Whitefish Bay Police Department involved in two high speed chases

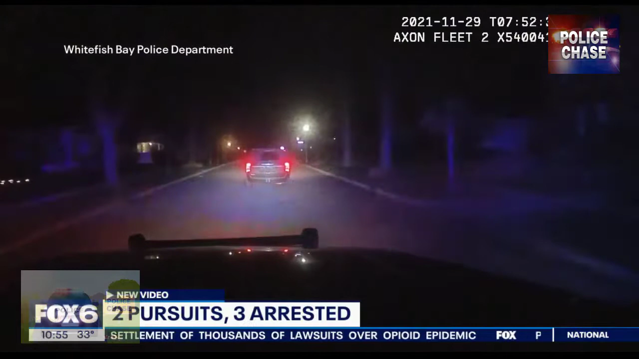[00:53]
still westbound chateau an officer has spotted two suspicious vehicles as he follows a chrysler van with no license plate he summons backup to follow a hyundai that officers don't know yet
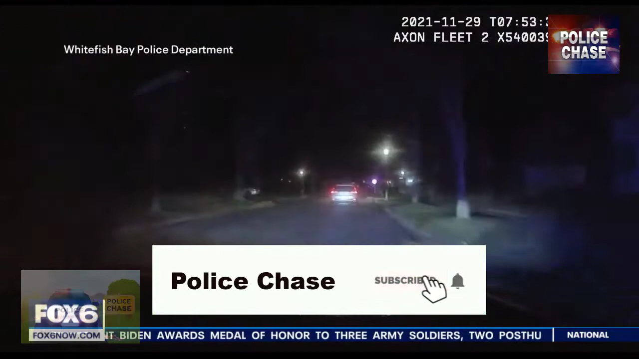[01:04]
was just stolen in milwaukee i've got the hyundai take it off on me as the hyundai tears through stop signs that nearly triple the speed limit the van takes off
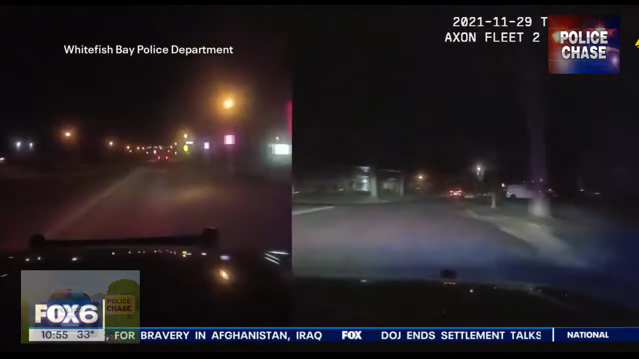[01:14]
as well two simultaneous high-speed pursuits are in progress a